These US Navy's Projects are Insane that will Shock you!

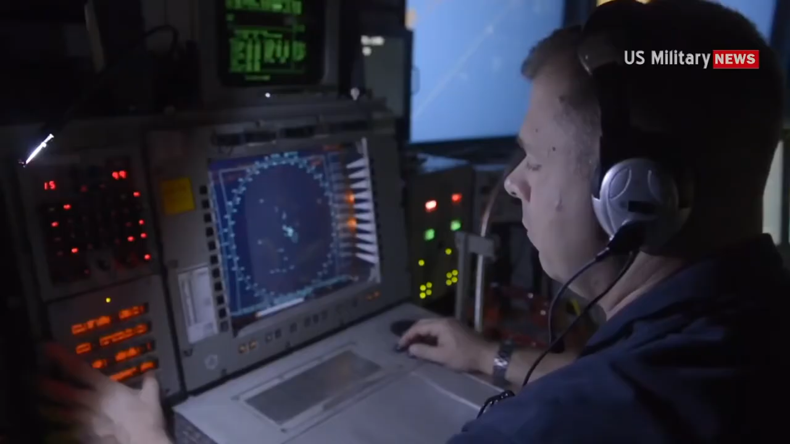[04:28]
These destroyers are designed around the Aegis Combat System and the SPY-1 demultifunction passive electronically scanned radar .